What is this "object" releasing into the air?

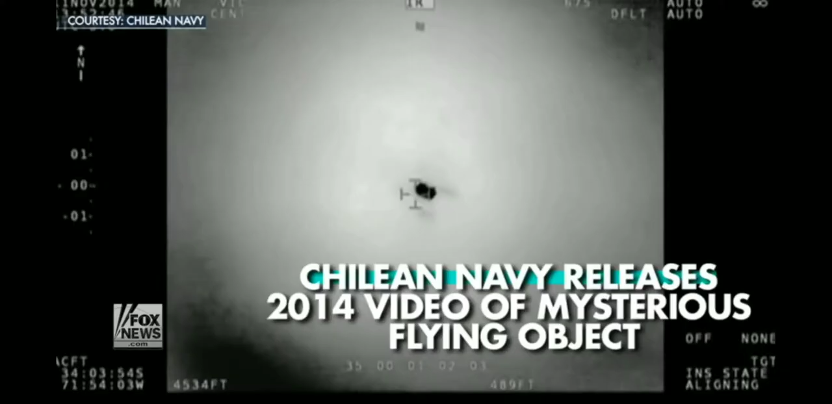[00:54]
Chilean Navy releases 2014 video of the mysterious flying object. Navy helicopter spotted the unidentifiable object near Santiago, Chile.
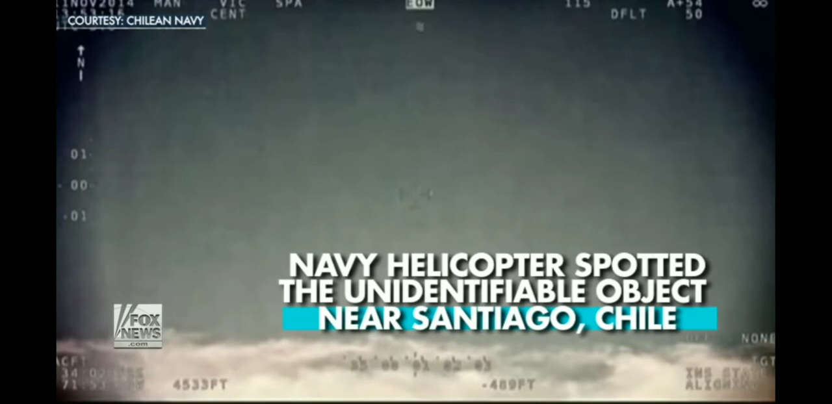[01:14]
Unknown object flew in forward direction at a constant speed.
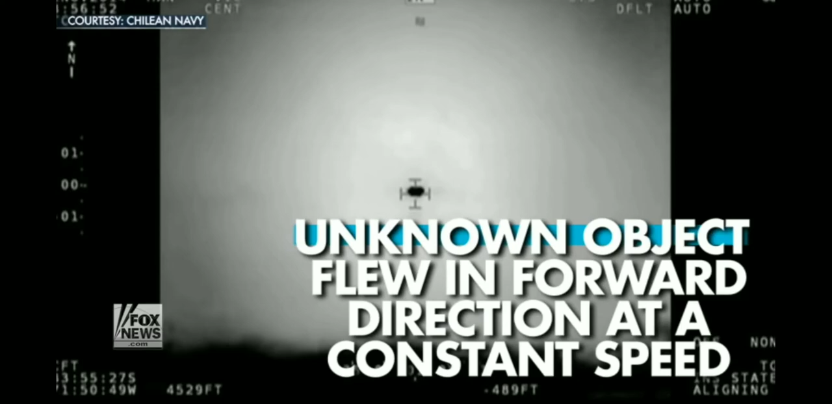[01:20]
Pilot attempted to communicate with the object.
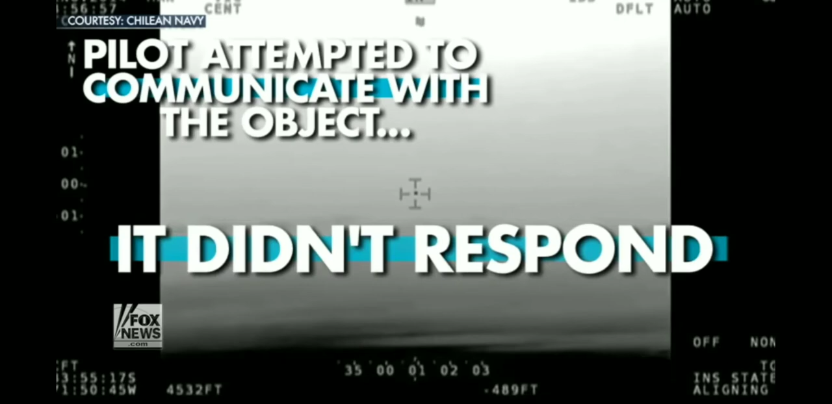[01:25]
It did not respond. Air traffic control failed to detect object on radar.
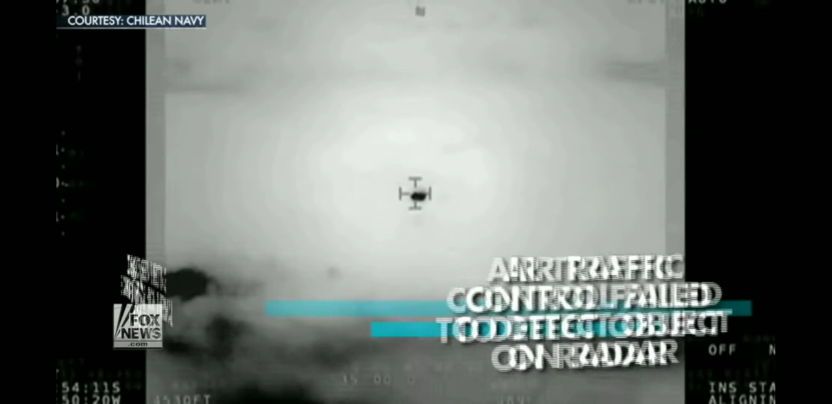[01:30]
Object seen ejecting some type of high thermal gas or liquid.
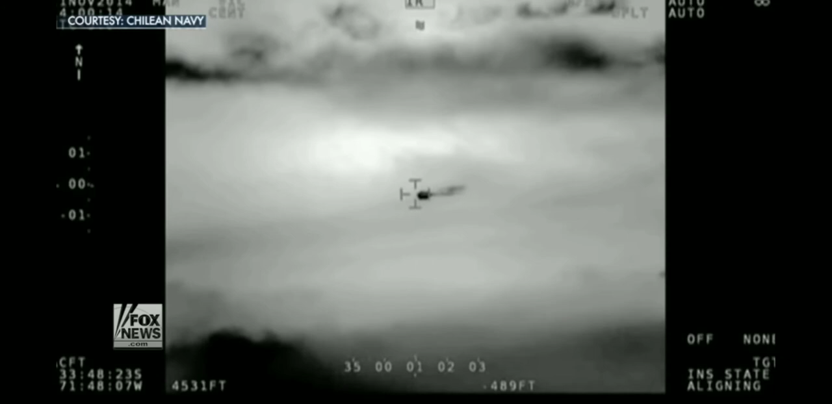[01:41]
This coincides with what happened when I thought it was raining.
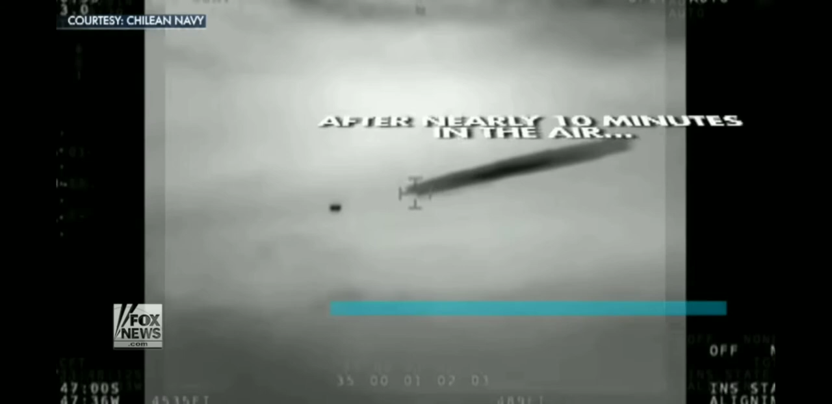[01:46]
I looked outside and it wasn't. And this happened after nearly 10 minutes in the air.
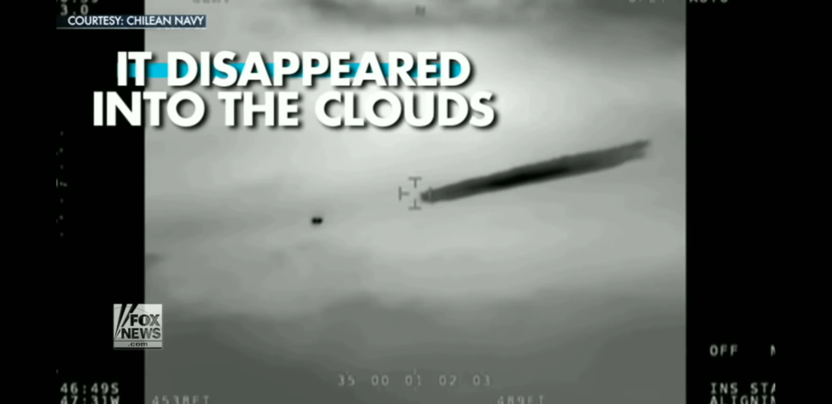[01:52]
Then it disappeared into the clouds.
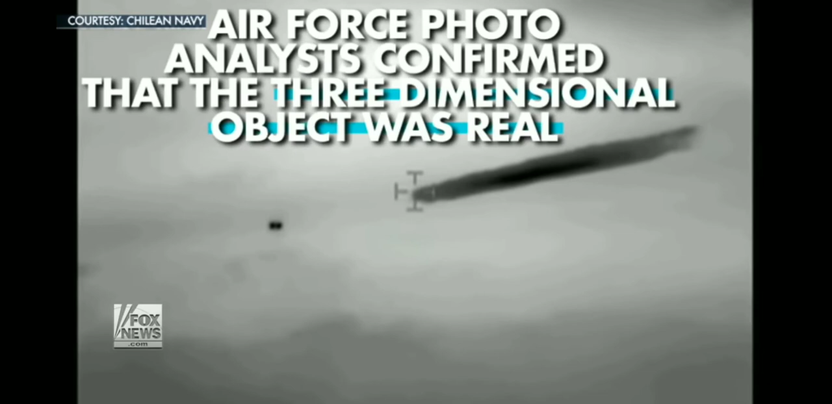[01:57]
Air Force photo analysis confirmed that the three-dimensional object was real.